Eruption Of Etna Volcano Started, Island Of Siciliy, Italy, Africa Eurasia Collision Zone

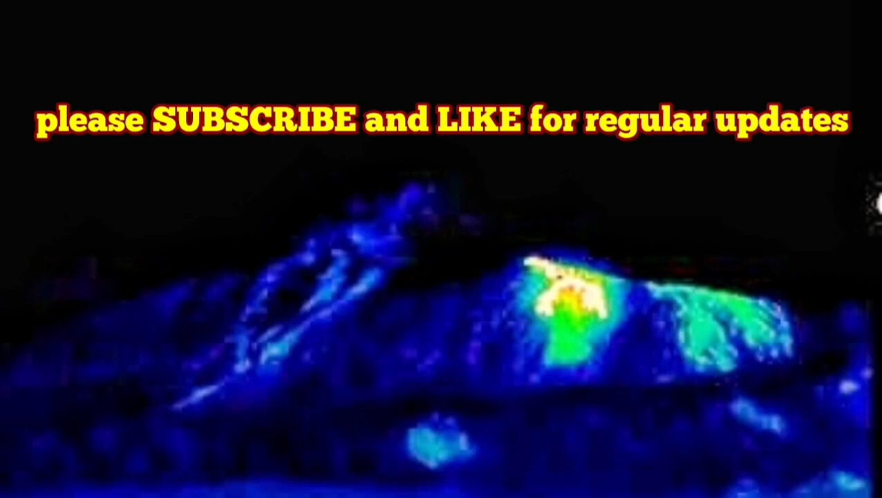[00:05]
This is a small eruption compared to what we had in the previous eruptions, but that's yet an eruption.
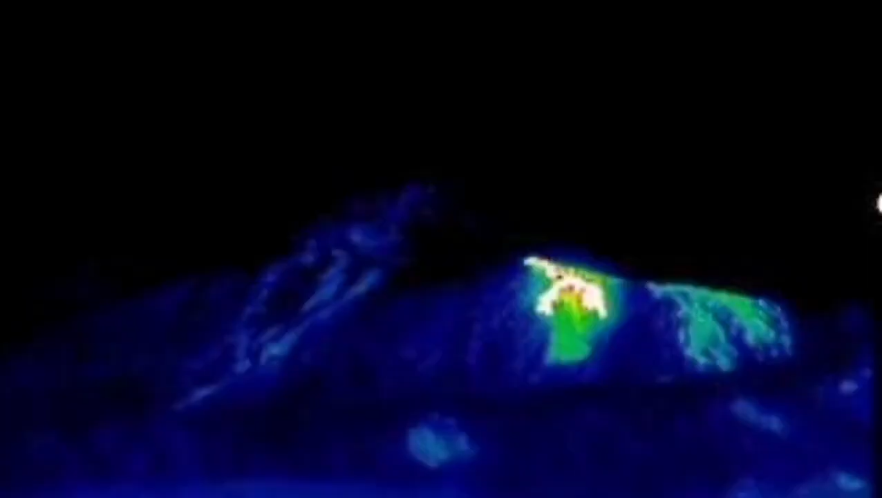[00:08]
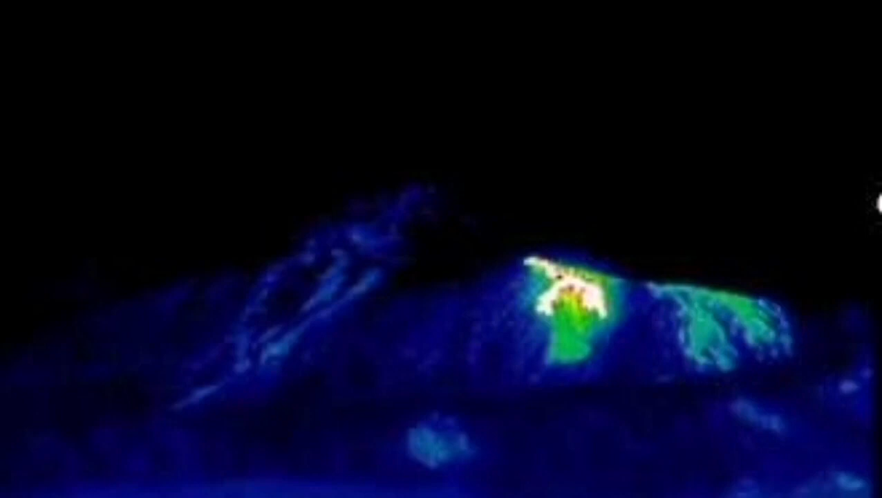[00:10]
This is the thermal images that we have from our cameras.
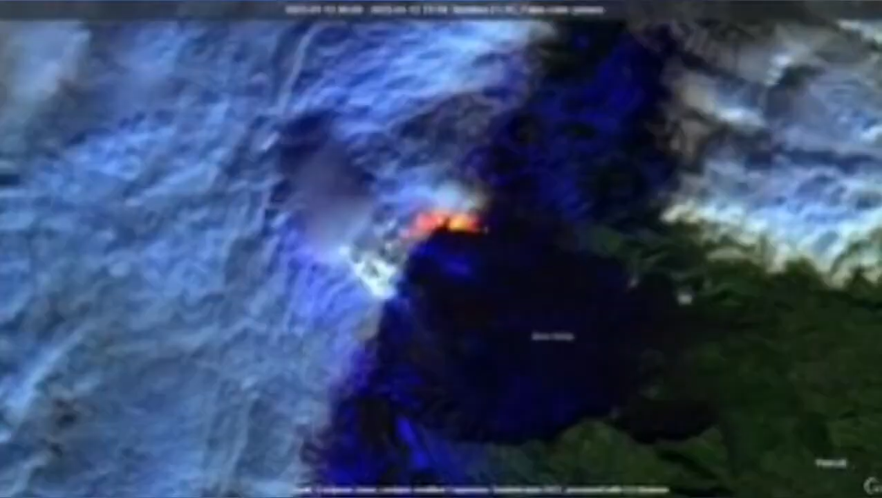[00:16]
As you can see, I've tried to brighten up them so you can see the actual vent that is creating it.
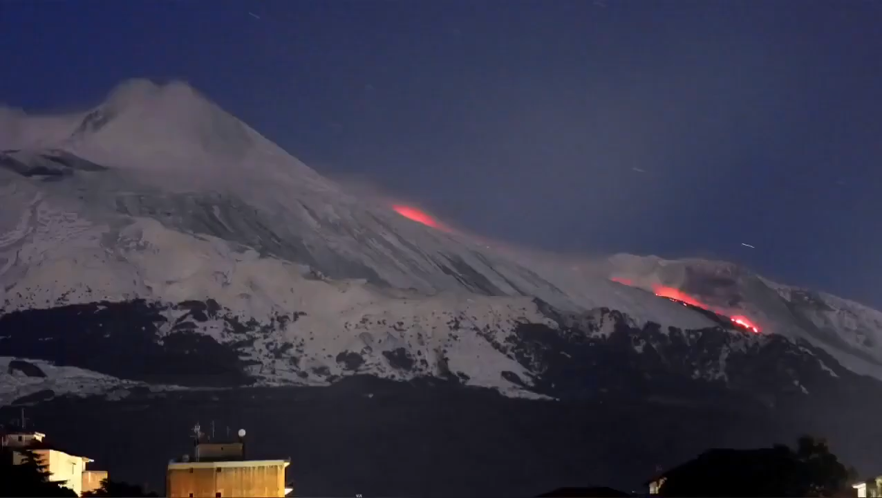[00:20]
It's not like the one that we had in January and December,
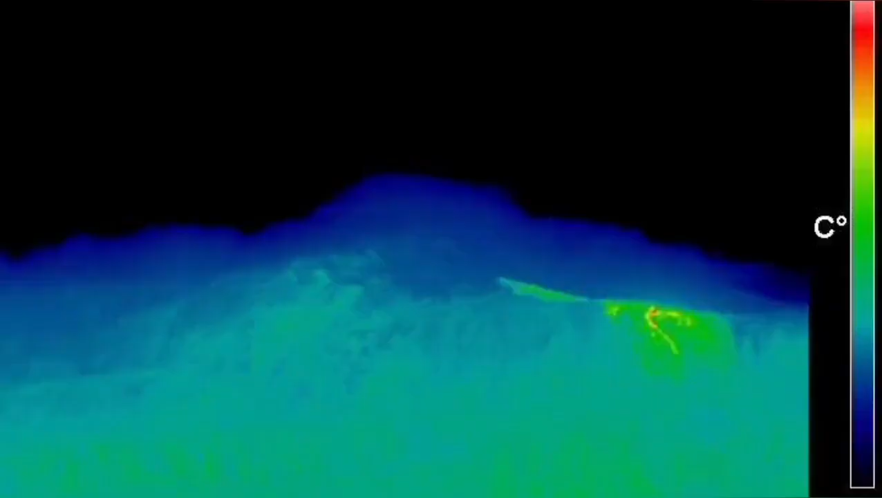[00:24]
a smaller one, and yet there is some level flow.
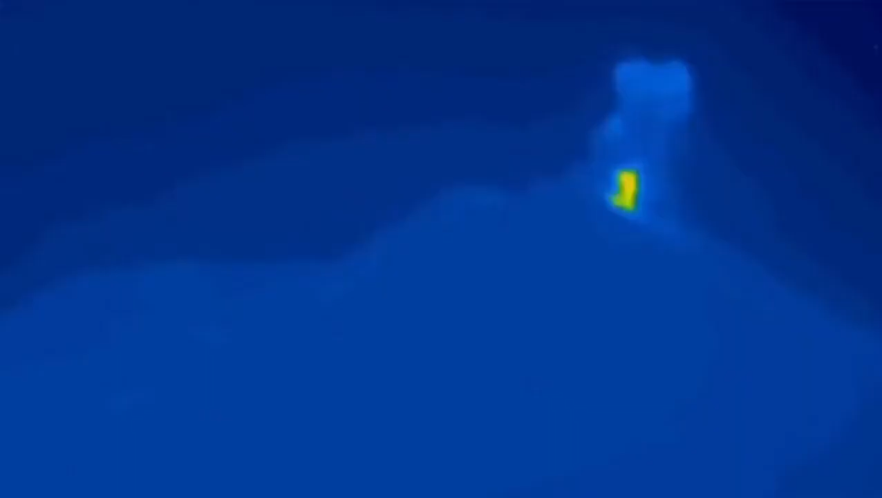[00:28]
If you look to the right of this image, you can see and there is some also fumaroles and some ash clouds rising from the top of the volcano.